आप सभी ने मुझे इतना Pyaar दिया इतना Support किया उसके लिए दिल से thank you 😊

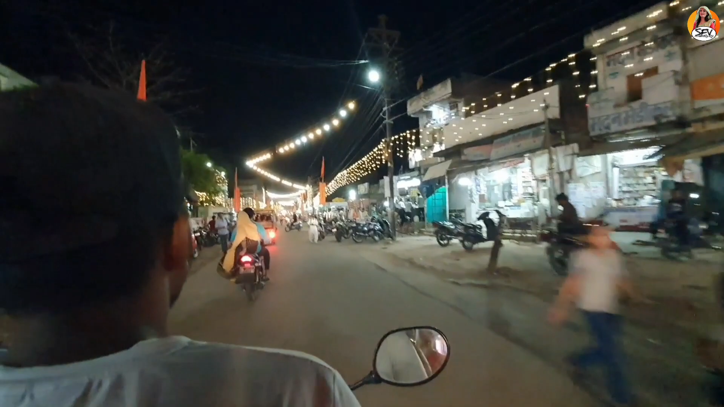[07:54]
अब मैं आपको दिखाने वाली हूँ छतरपुर का मार्केट छतरपुर का